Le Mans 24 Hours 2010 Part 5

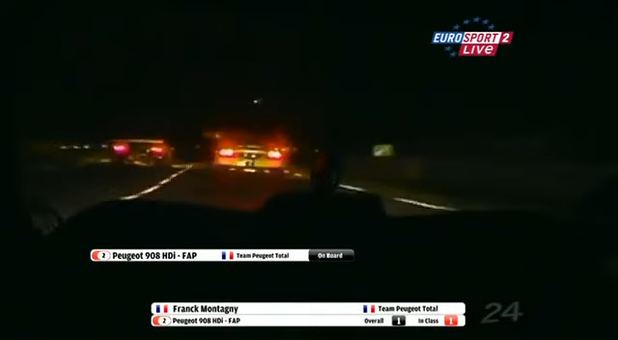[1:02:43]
busy it is up front and when you get trapped like this you're in all kinds of traffic it's all compressed don't forget and all classes have got a very uh you know the perfect right to battle for their own position on track so why on earth would they give you the wave by here uh and help you within your race they're busy doing their own thing and the two cars going to have to respect that frank montagne uh can see you can see what he's seeing right now and past the uh hancock machine uh right now and uh just taking out i think uh uh my favorite viper
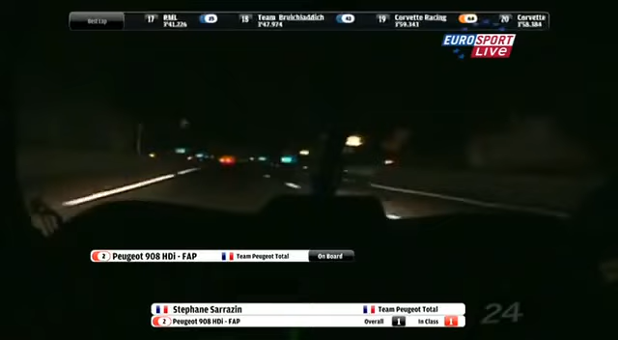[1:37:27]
daunting is that now there's quite a lot of this circuit that is quite well lit not just the pit area and then you go out here uh and onto the more
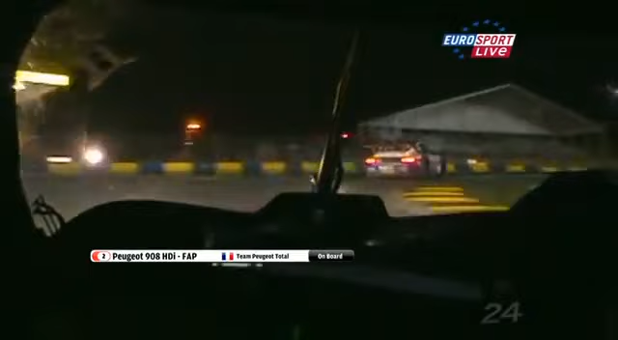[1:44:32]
welcome back live again joining stephan sarazan in his peugeot fresh and appears on board just a moment or two ago working his way on cold-ish tires they'll be straight out of the tire oven but not as hot as they would have been at the end of the lap as he works his way through traffic through vs's catching up to
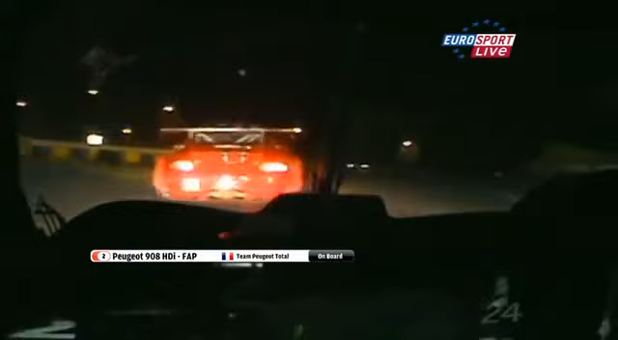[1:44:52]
the racing box porsche uh racing box porsche the bms scuderia